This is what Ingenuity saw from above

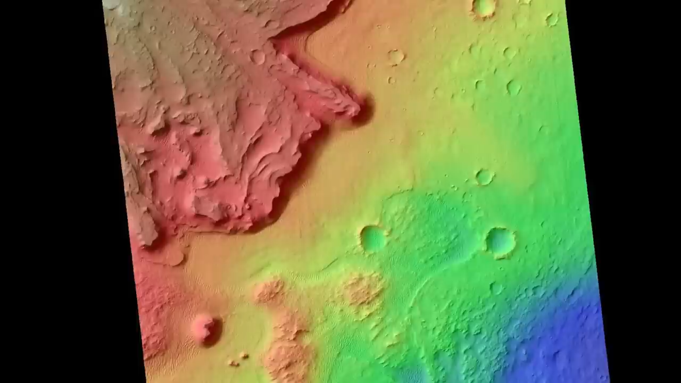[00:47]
Previous flights along the front of the delta have literally steered clear of hazardous terrain,